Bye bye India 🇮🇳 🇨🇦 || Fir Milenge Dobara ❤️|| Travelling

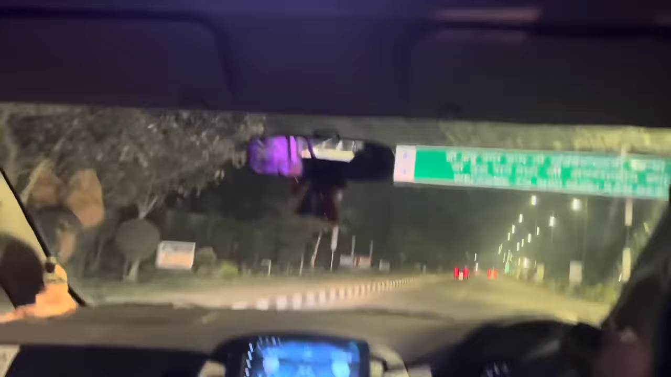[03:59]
एंड धन धन श्री गुरु रामदास जी इंटरनेशनल एयरपोर्ट।
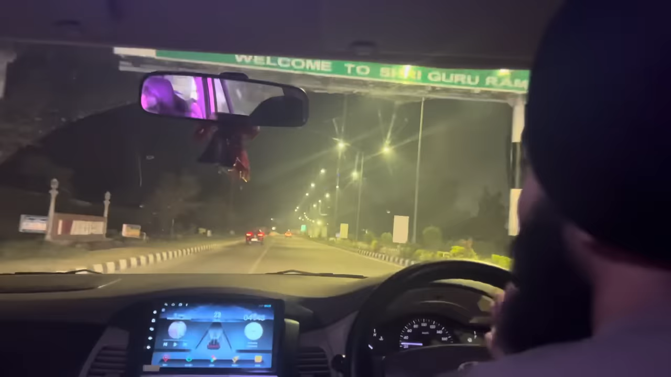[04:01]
दूर मिस तो नहीं करेंगे हैं, पक्का जाइए
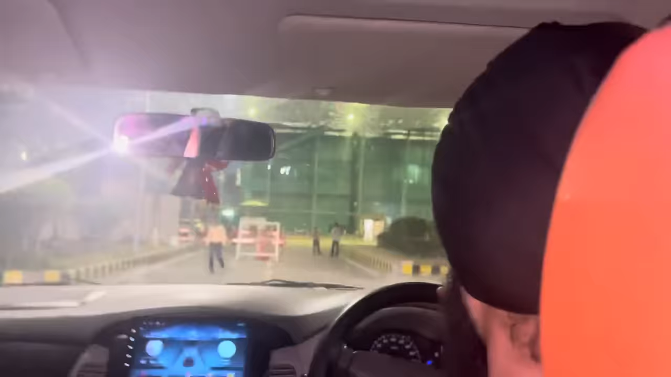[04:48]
स्पेशल ट्रीटमेंट मिल गया, सीएसएफ पार्किंग, गड्डी सीधी अंदर ले जा सकते हैं।
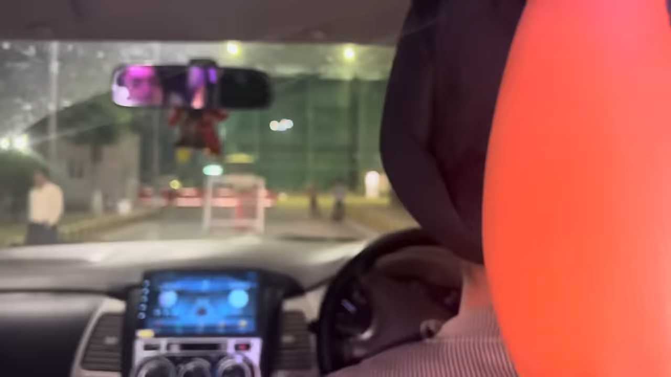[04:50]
सिटी जहाज दे बाहर ही जाकर हो। लो जी क्या बात है, ਇਹ ਤੇ ਗੱਲ ਮਜ਼ੇਦਾਰ ਹੋ ਗਈ ਨਾ ਮੱਚ ਇਧਰ ਹੈ ਨਾ ਲੈਫਟ ਸਾਈਡ ਇਧਰ